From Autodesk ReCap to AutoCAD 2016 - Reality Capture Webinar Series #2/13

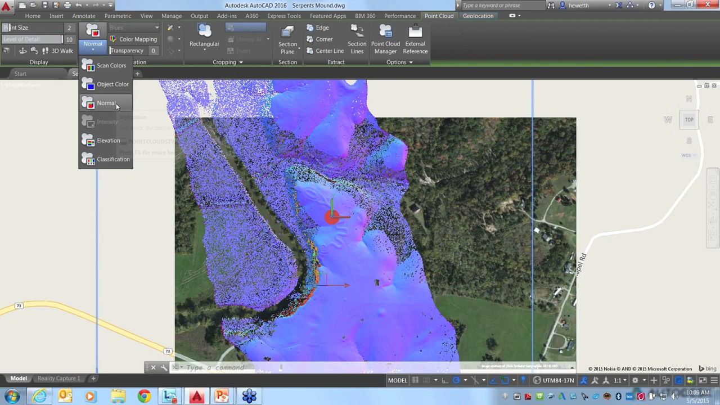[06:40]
So that was normal. If your data file, if your Point Cloud file has classification information, then you can use that option as well.
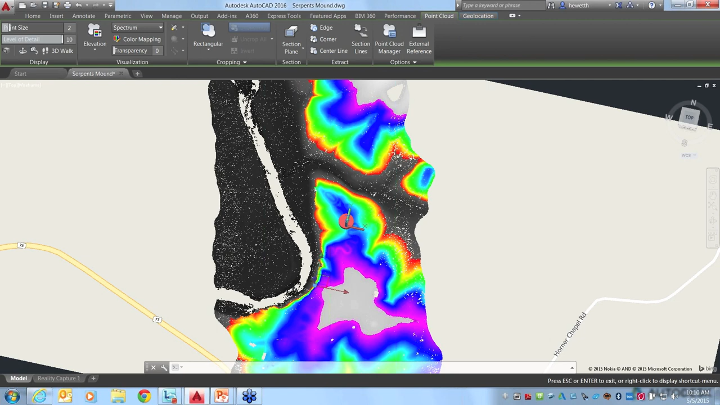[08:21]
more obviously what that certain amount is and the different elevations that that's at. So that is a little bit about some of these visualization tools, color mapping.
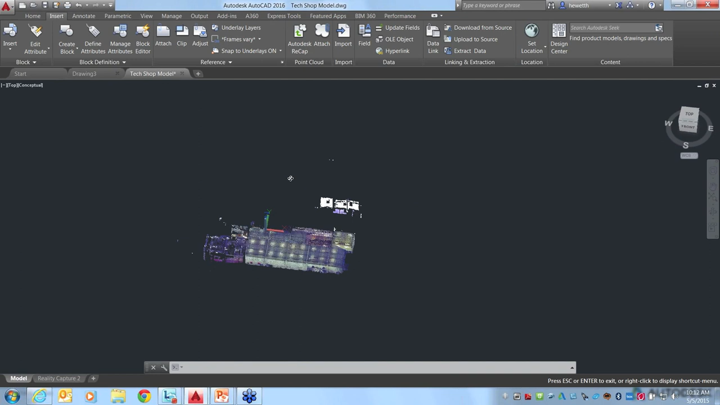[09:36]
The Point Cloud file is already attached, and I'm looking at it here from the top view, plan view.
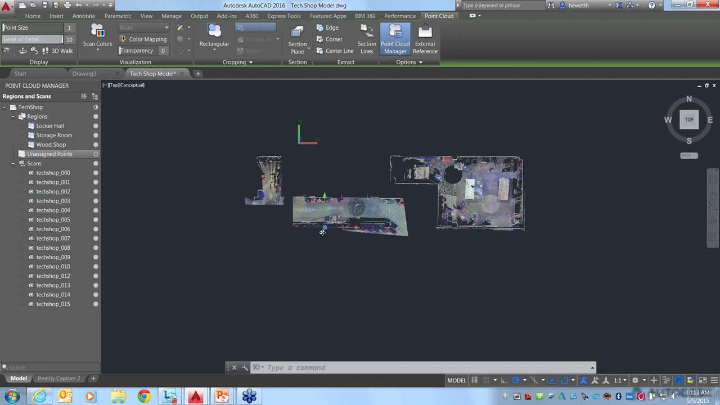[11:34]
this is a really easy way for you to kind of zero in on those different areas for doing your design work.
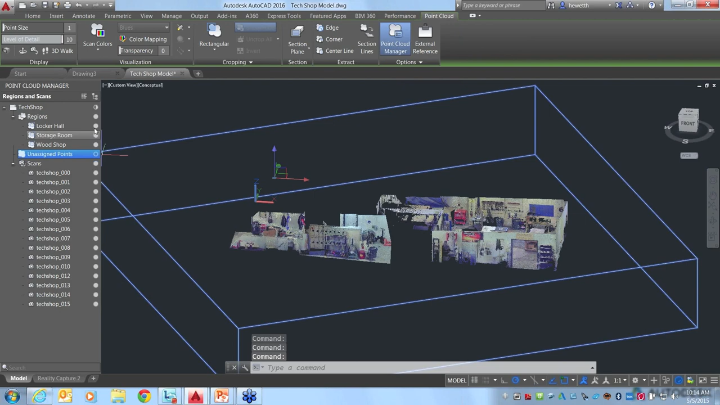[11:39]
So maybe I'll just turn off everything except for the wood shop.
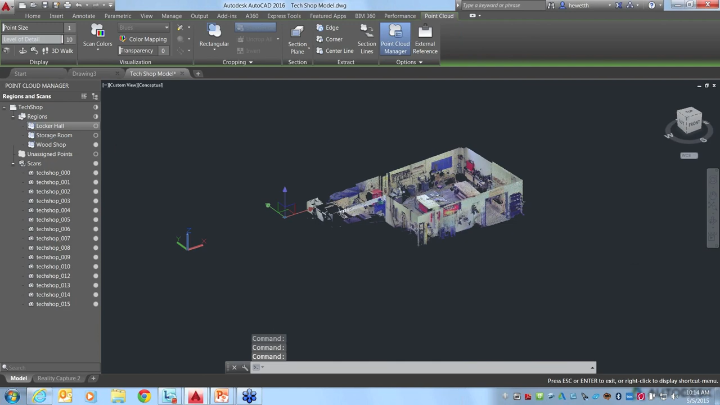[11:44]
So that's all that's displayed there. So those are just some of the tools for visualization.
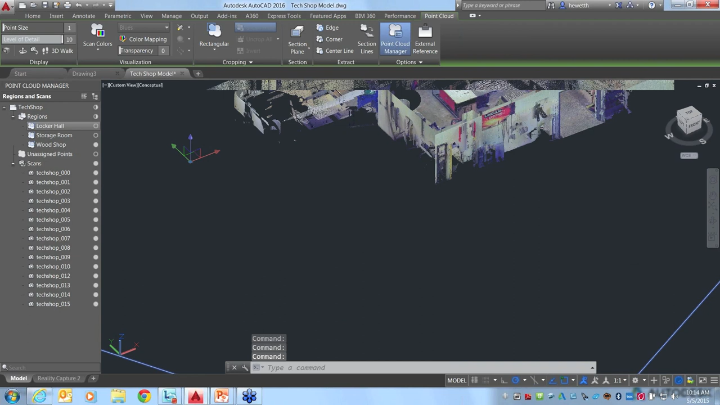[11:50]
Again, using these regions, controlling by region, does require that those regions were created within Recap. You can view them in AutoCAD, but you have to create them in Recap.
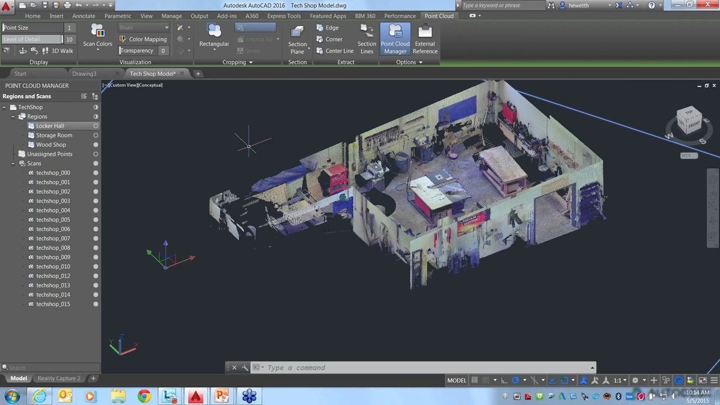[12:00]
There are some other tools that are available in AutoCAD 2016 that enable you to get similar functionality using crop states.
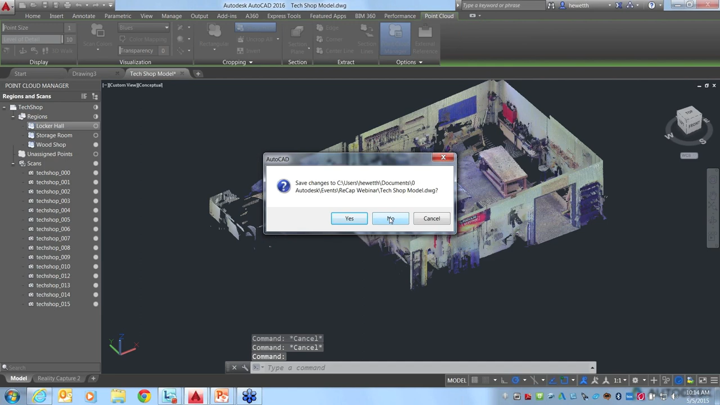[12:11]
I'm going to go ahead and close this model now and open a different one where we can look at some of those crop states.
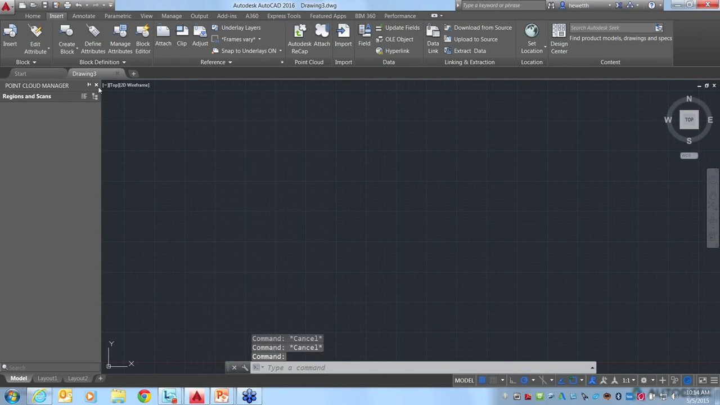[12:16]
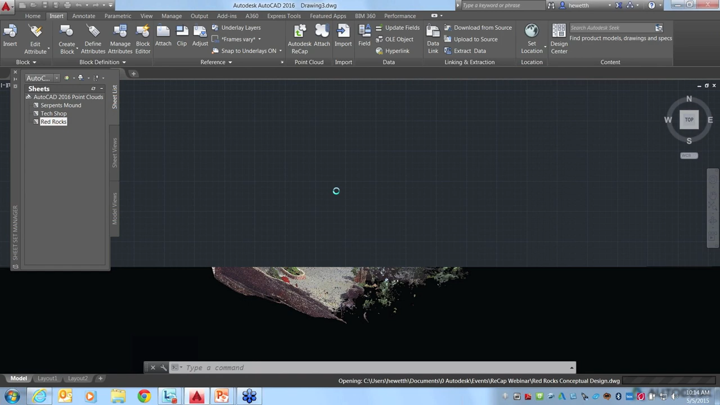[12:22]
So this file, this is actually some scans that we did of Red Rocks Amphitheater, which is in Colorado. And this is just a very small part of the data set right around the stage area.
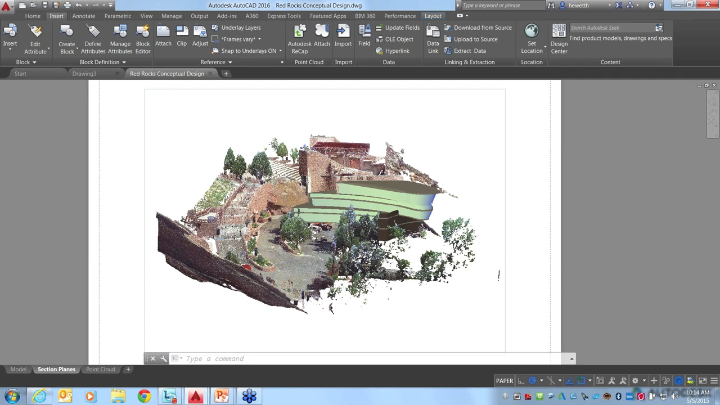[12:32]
And if we look at that,
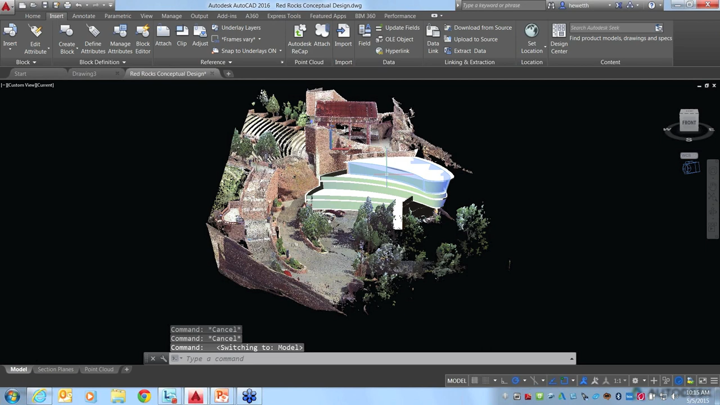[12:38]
you'll see that we've got the stage here on the left side, and then we've got this new model that we're kind of working on designing.
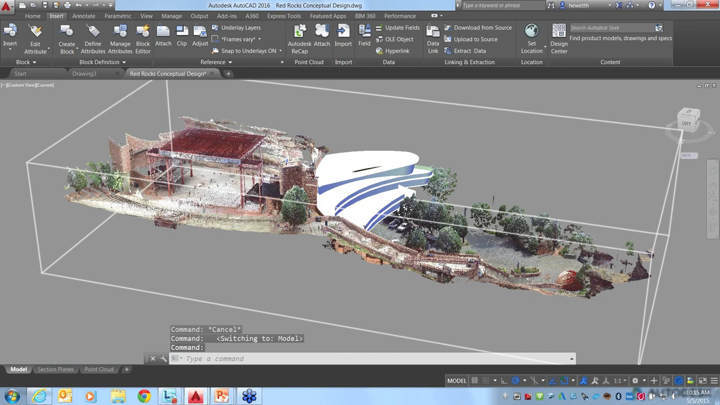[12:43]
I'm just going to go ahead and hide that geometry right now so that all we're looking at is the point cloud. So we just have the point cloud data displayed right now.
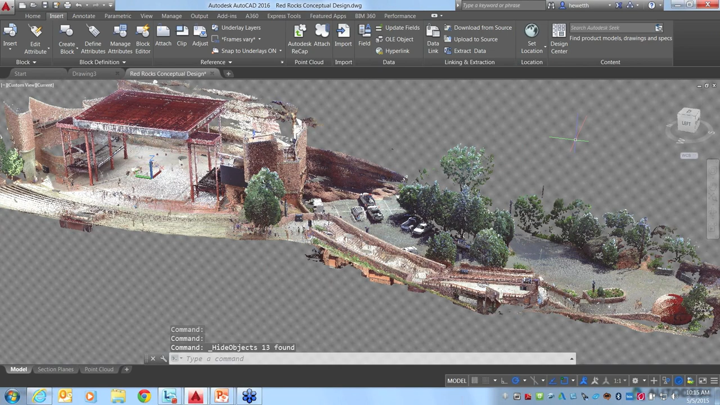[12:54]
Now let's say we want to focus either maybe on the stage area or the parking lot, or here we've got the south tower where the dressing rooms are. Navigating around there, especially if we have the entire data set with the whole amphitheater,
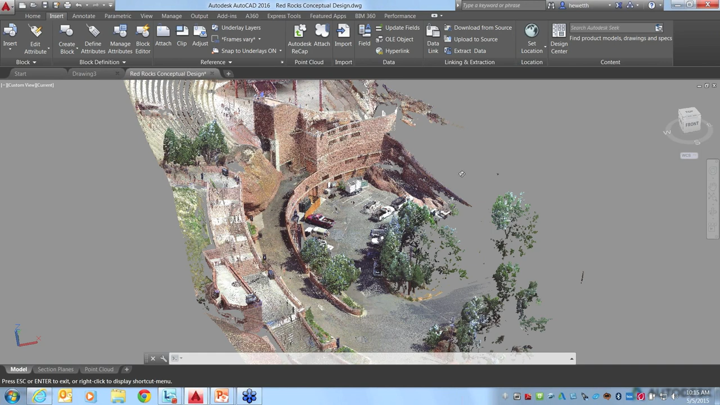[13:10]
that would be quite a lot of navigating that we have to do.
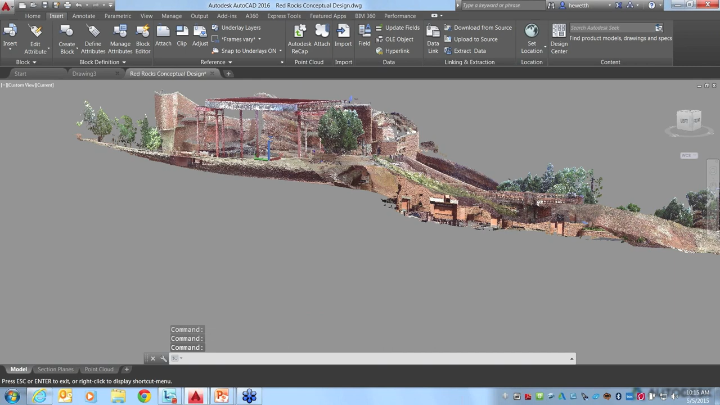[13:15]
You may want to just focus on one certain area of it. So even if the regions weren't created in ReCap,
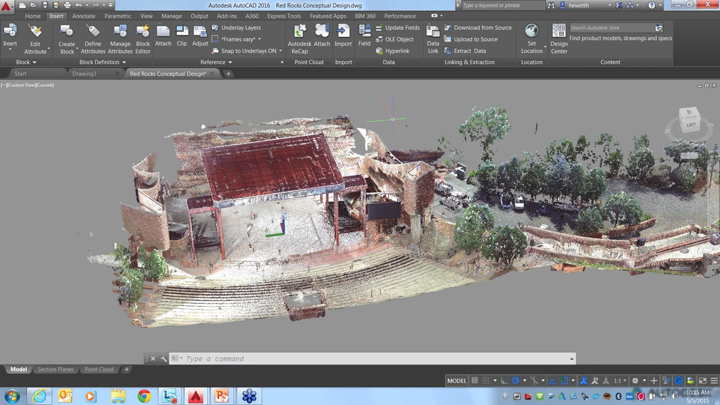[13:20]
in the point cloud file, there is some functionality within AutoCAD where you can create crop states. So for example, if I just kind of go more to a plan view here, select my point cloud, which again gives me all my tools that are relevant for it.
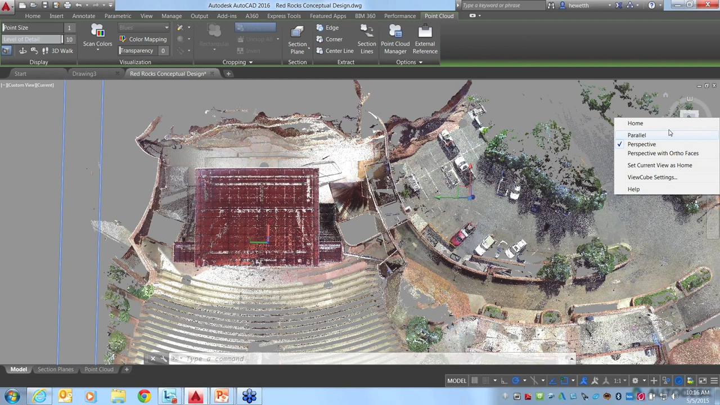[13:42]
Now to do cropping in AutoCAD, you do need to be in a parallel projection instead of perspective. So I'm just going to go over here to the view cube and change it to parallel. And then again, selecting my point cloud,
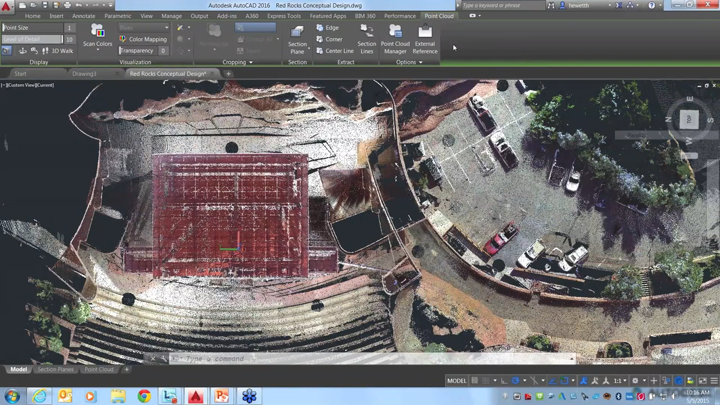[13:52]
I'll go ahead and use my cropping tools, which are now no longer grayed out. So we've got different ways of cropping. You could, you know, if you've got an odd shape, you might want to use the polygonal, or if you've got, you know, maybe a circular area, you could crop out. I'm just going to do a rectangular area because the stage area is pretty much rectangular.
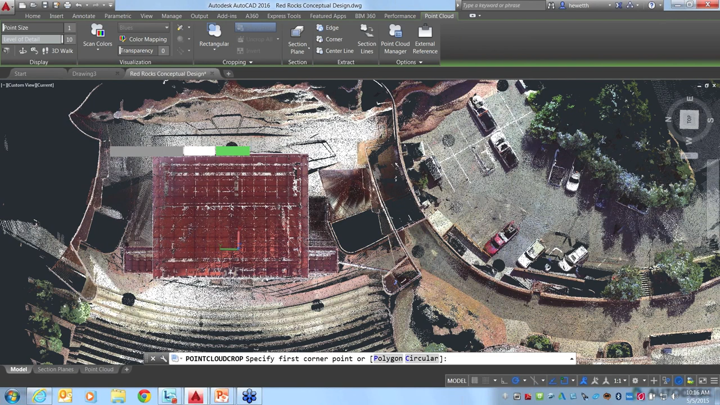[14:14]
So I picked two points to define the rectangle that I want to focus on, and I want to keep the points inside.
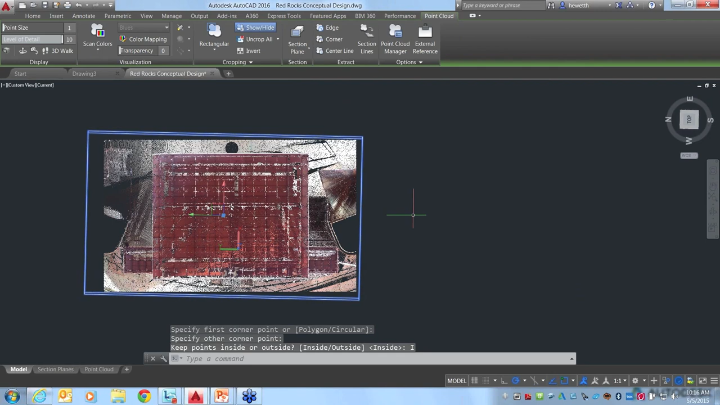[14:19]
So it's not getting rid of any data. All it's doing is sort of blanking out everything else, either inside or outside of the area that I selected. And that is in 3D. It's from whatever view you're at.
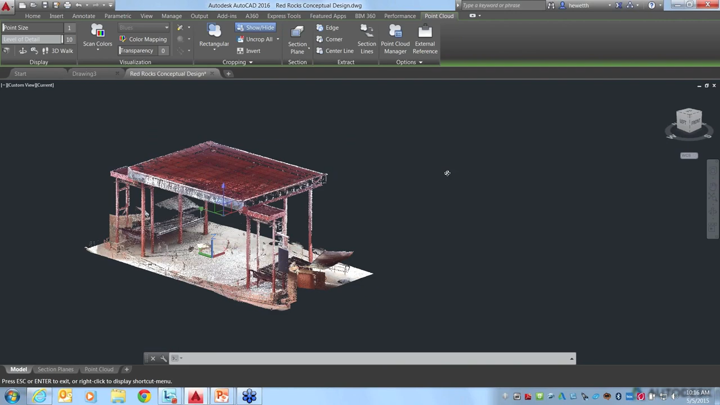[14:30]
So I could potentially create another, like maybe this is just extra stuff over here that I don't really need. So I could get to a view where I could just block that out easily. So rather than doing it from plan view now, I've got some other, you know, kind of random view here. And if I use my crop tool again, whether I use rectangular or any of these other options, I can go ahead and maybe I want to just crop this stuff out. So I don't want to keep what's inside in this case. I want to keep what's outside of that rectangle that I specified.
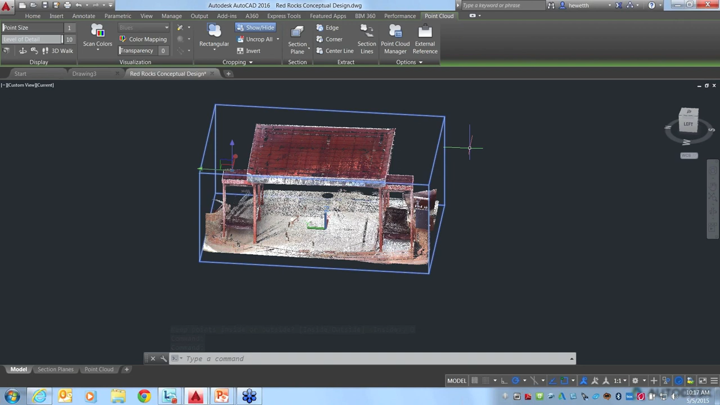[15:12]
So you can just, using all kinds of different pews, you can get rid of whatever it is that you don't want within that display. And once you've got that, if I know this is something I'm going to be coming back to often, this particular view where I want to just see the stage area, then you can go up here to the cropping panel. And right now I don't have any saved crop states. But if you go to this button over here, new crop state, and select that, and then you can see here it's asking me for the name of the crop state. I'll call this one stage. Okay, so I've saved that as a crop state, and now I'll just uncrop all. So I have all the data back again.
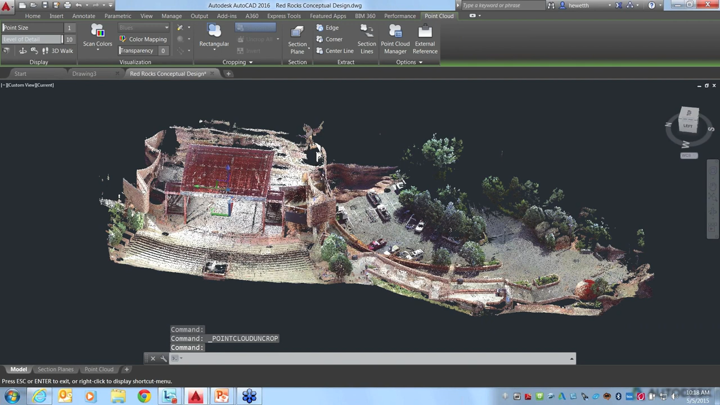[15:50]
And maybe I want to do something similar over here with this, the south tower. So again, whatever view makes sense to me, I can go ahead. Maybe this one I'll do a polygonal shape. So I'll just pick a few points here to define my cropping area.
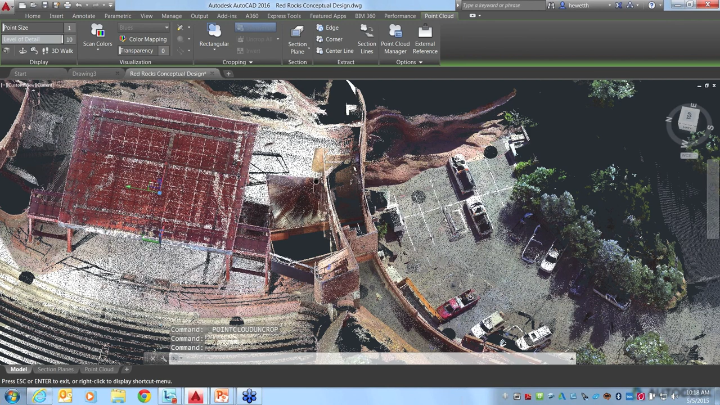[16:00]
And I want, in this case, I want the inside, not the outside. So I've got that again. That's the south tower at Red Rocks. I'll save that as a crop state. Call it south tower. Okay, so with those defined, at any point, it's very easy for me to uncrop everything or go up to my cropping panel and choose between those crop states that I've already saved previously.
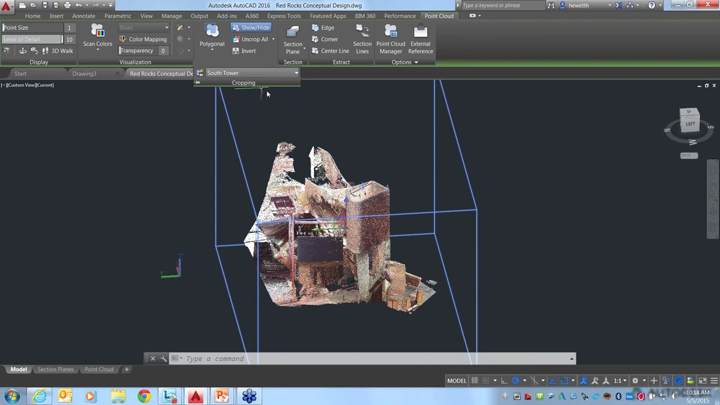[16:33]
So it makes it really easy to navigate around, even if you haven't gone into recap and defined those regions. Okay, so what next?